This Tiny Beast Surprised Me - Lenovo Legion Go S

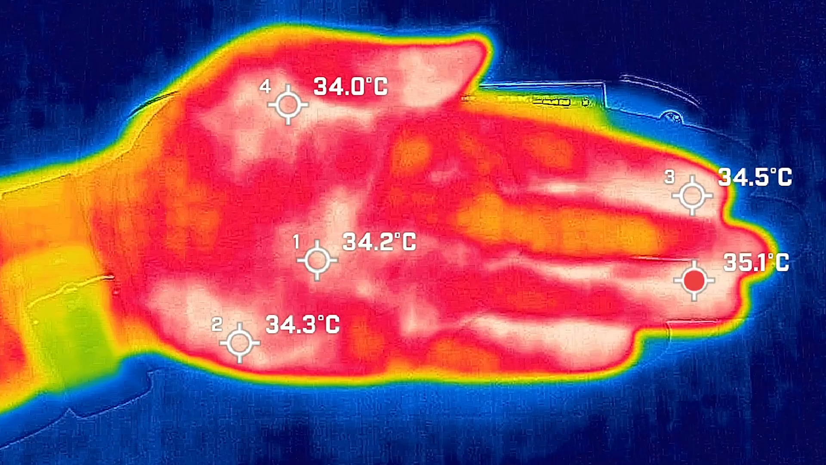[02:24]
how hot or how cool this device is my hand was averaging around about 35 degrees celsius at this room temperature while it's in productivity while it's pretty much office type of work web browsing or streaming videos the hottest area measure a maximum of 42 degrees celsius and as for the fan it was just
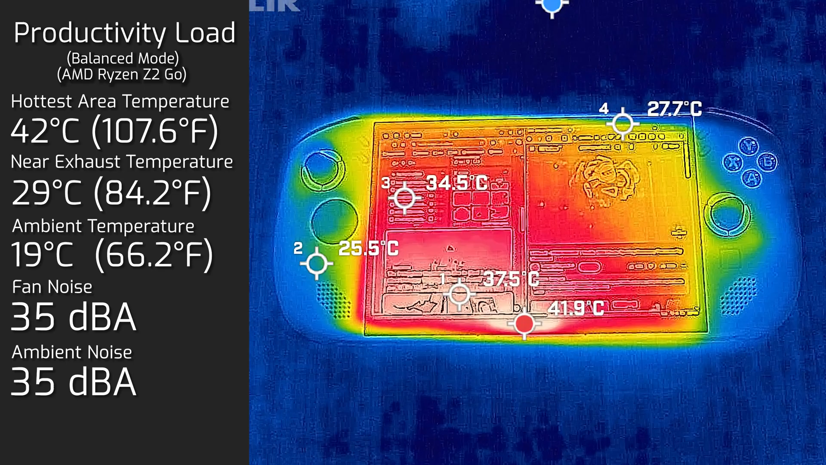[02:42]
whispering at maximum of 35 decibels so you barely even hear the fan while it's in the heat of gaming with the performance mode and smart fan controlled engaged it didn't really reach any hotter than 41 degrees celsius and as for the